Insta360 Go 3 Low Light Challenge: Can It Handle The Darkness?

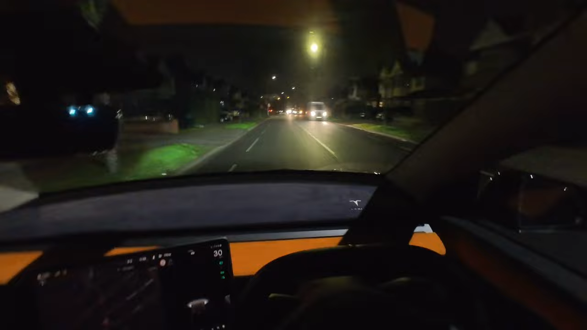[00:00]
Right, this is me driving home in the dark. Just seeing how,
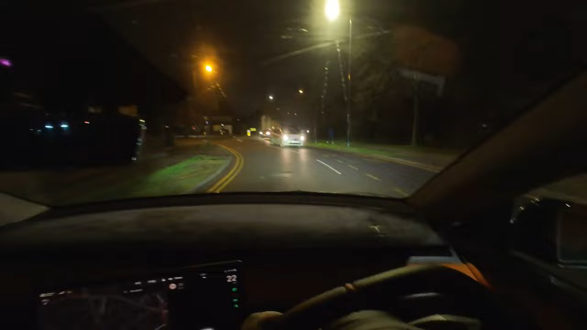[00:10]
with my hat cam on, hat cam, that's what I'm gonna call it. I've got my hat cam on. See what it looks like on me head.
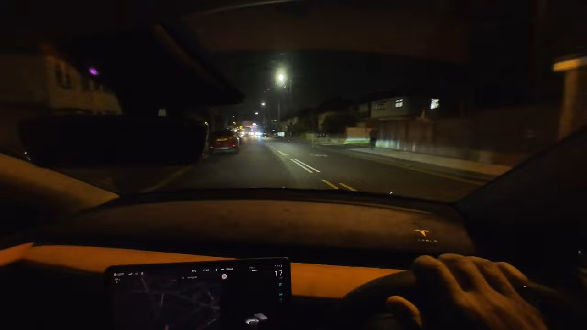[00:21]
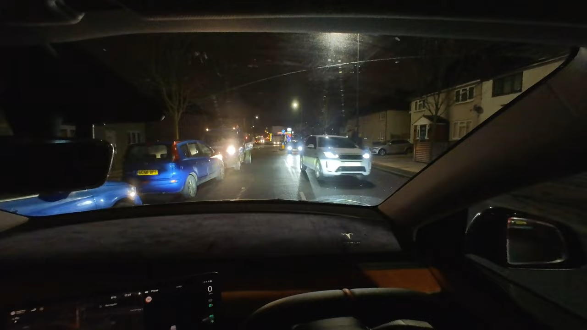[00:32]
The bit that I thought there was gonna be loads of traffic, it looks pretty good to me. God, come on, matey. Come on, come on, come on. You got that bloody van there.
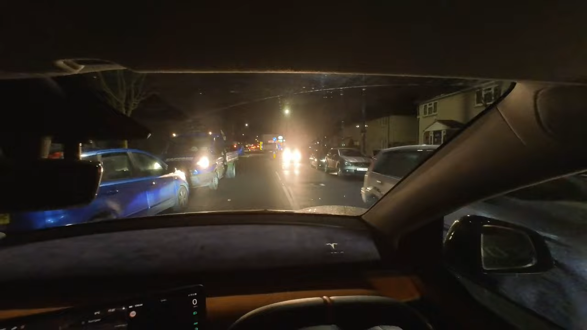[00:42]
It's a bit strange. If it was me, I would have just gone because I'm the last car.
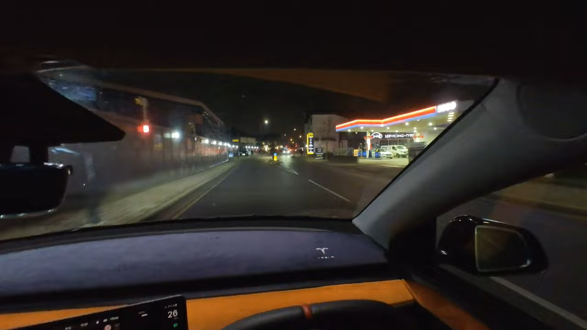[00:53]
One more car to go before I could have gone through. And that's the car that decides to stop. Very kind of them, but a bit not really necessary,
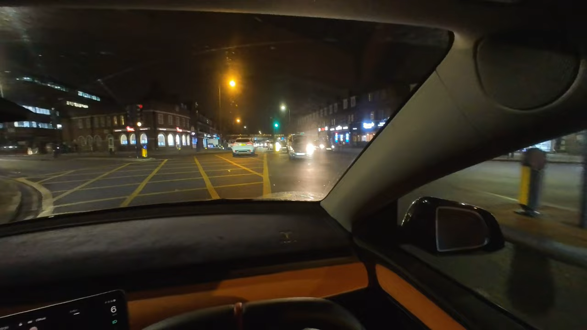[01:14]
because I don't want to get stuck in this box, which is good.
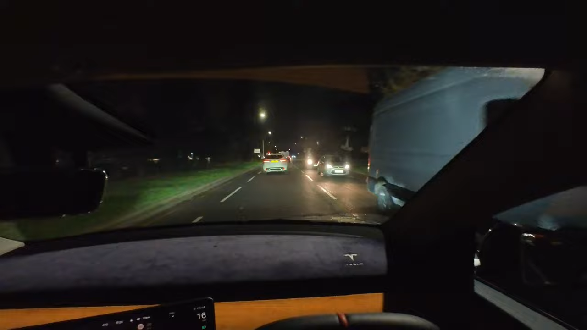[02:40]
the thing is, if I've got it just hooked to the front of the car, I get more wide angle. Now what do?
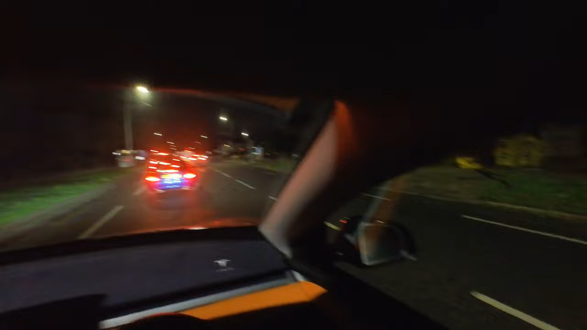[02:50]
I go over there and hope that somebody doesn't decide to indicate, which sometimes they do.
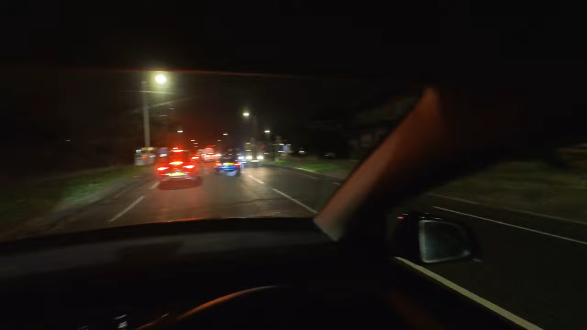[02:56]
You think they're going to go straight, and then they end up, I know this blue car's definitely going straight because he or she was on the left hand side and then decided to come here, but I don't trust that van and this car here. What are they going to do? Wow, they've gone straight. Good. Goody goody.